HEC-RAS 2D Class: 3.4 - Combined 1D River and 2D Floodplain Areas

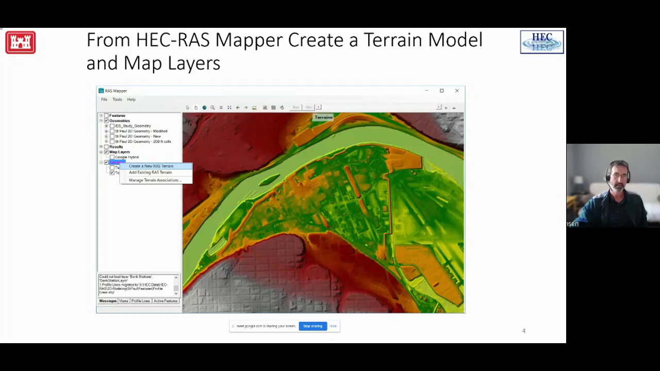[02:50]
So this is the St. Paul data set that we think we looked at on the first day, maybe a couple of times. So you could go in and start with the terrain, have a 1D system that's got your river line and all your cross sections there all set up. Then draw that boundary for the polygon, get a spacing for the 2D cells, and you're off and running.
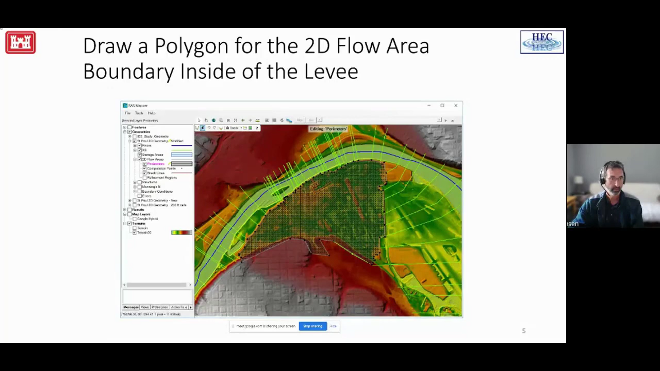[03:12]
Go into the 2D flow editor, put in that DX or DY, hit the generate points.
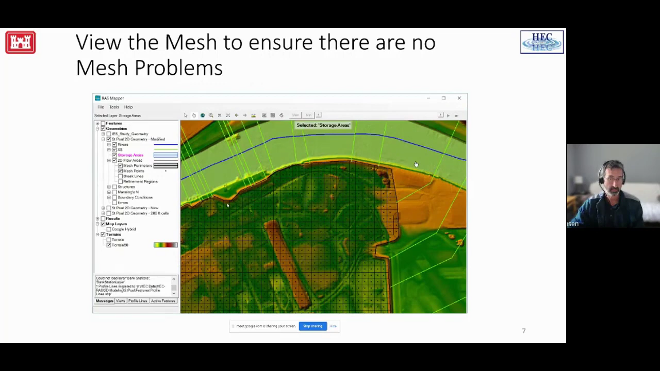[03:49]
But some other striking features right there are maybe we would want to go in and put in some break lines, because it looks like there might be an area where the structure right here looks like a freeway on ramp or something.
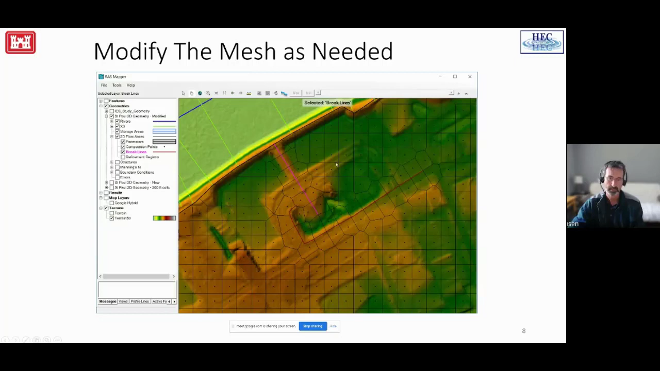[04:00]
It looks like it would actually hold the water back. So those kind of things for you to go and refine your model with. Okay, so now that you've got it all set up, what would happen if you ran it? Well, nothing would flow into the 2D area. It would remain completely dry the whole time, because we need to have either some flow into it, or we need to have some connectivity into something else that's got water flowing into it. And in this case, we're going to use a ladder weir. And the way you put in a ladder weir is the same way you would put them in as you would have done in any of the other 1D models that you might have made earlier.
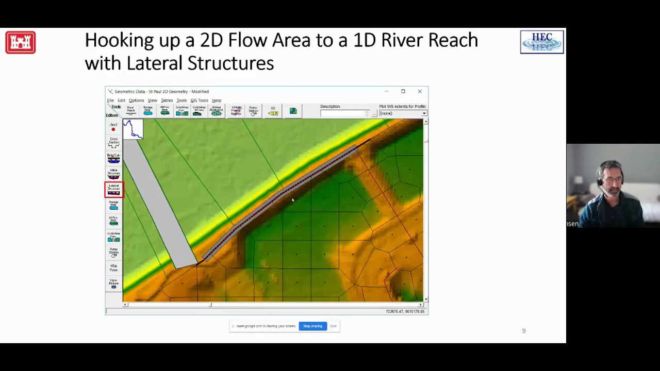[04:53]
And you can do that either in RAS Mapper by drawing the center line for the lateral structure, or you could do it over in the VB6 side or in the old RAS interface side and draw it there, or paste in the coordinates in one of the tables in the lateral structure editor. So you open up lateral structure editor, and under options, you can add a new lateral structure, give it its pick a river each river station.
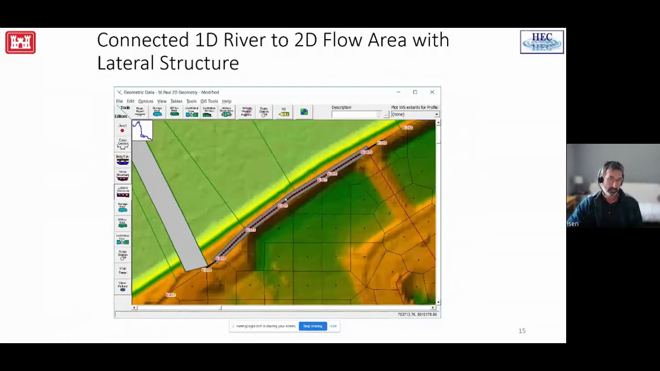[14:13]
But if you have a breach set up, this is one way you can see that that's where it's at. So when you put in the breach, you're looking at it in profile. But this is where you can see that's where that's going to end up when you're in plan view. What about the coefficients that are appropriate that we're going to use to describe the flow from the 1D domain into the 2D domain?
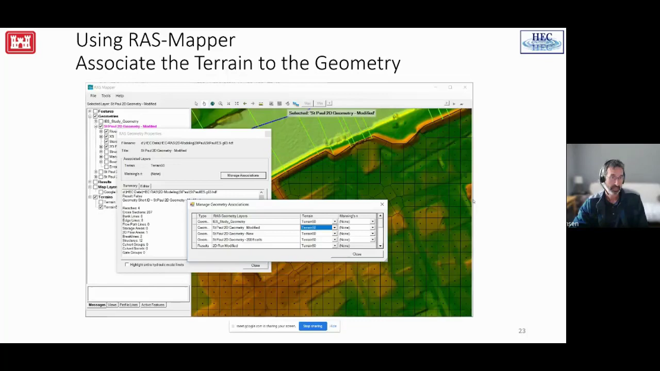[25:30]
other things very much like all the other models we talked about you need to associate the terrain with the geometry compute the hydraulic tables and you could do that here by right clicking on the 2D flow area and one of the many options is compute the proper tables right now and if you do that that will be done on the
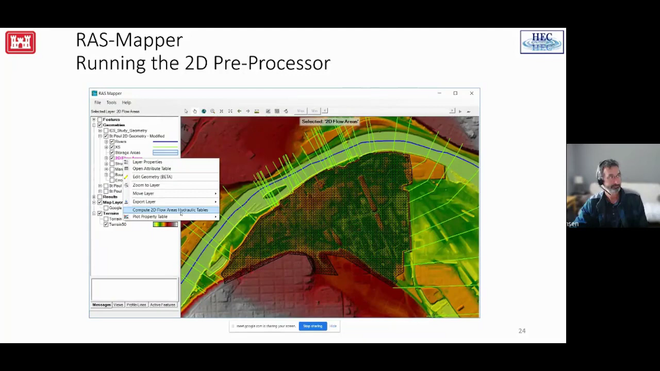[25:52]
thread that RAS is running on so you won't be able to do anything else in RAS while that's chunking through
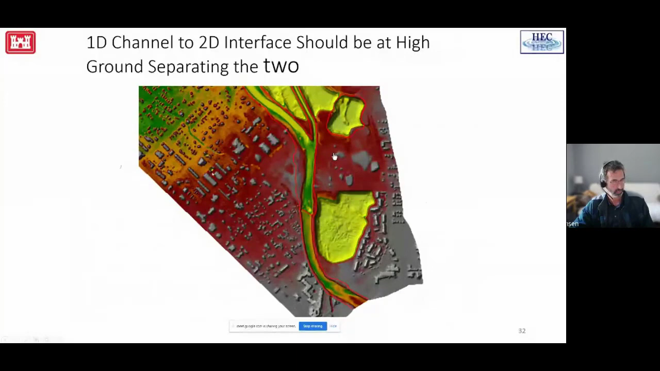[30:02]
these are actually buildings inside the detailed terrain model so we we're going to see the water go around the buildings we will it doesn't go into them so we won't have any volume in there but there will be an obstruction to the flow here's the contours I think Alex mentioned earlier that the contours work really well and
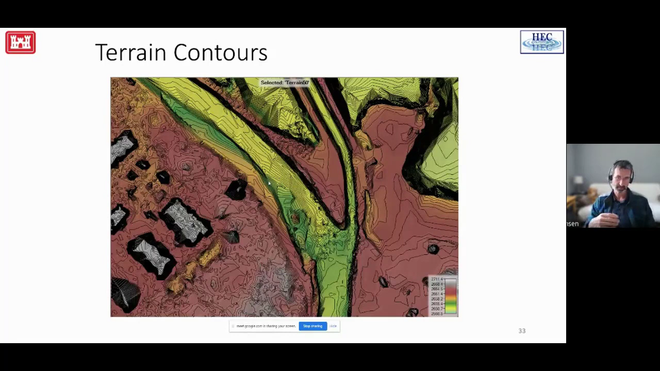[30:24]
which way the slopes are going you can draw lines and cut profiles but turning on the contours can be really helpful too keep that in your toolbox okay so here we have a set up where we have a polygon we have a 2D floor here we've got one in the middle up over here and then a third one down over here and we've made no particular attempt to line up the mesh around the buildings I guess you could
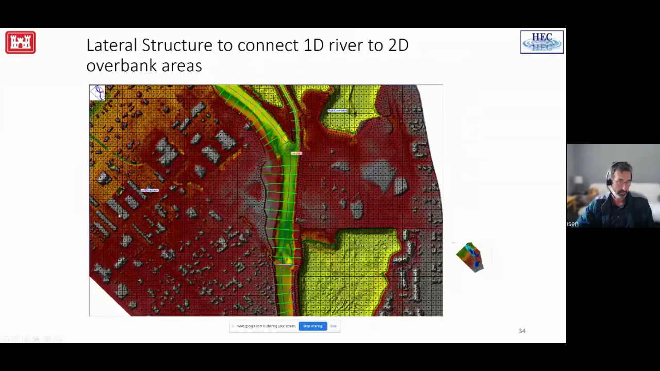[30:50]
we have not done that did not think that was significant for what we were trying to achieve with our model here when you set up those ladder weirs let me back up one here we're going to consider actually not sure which this is it doesn't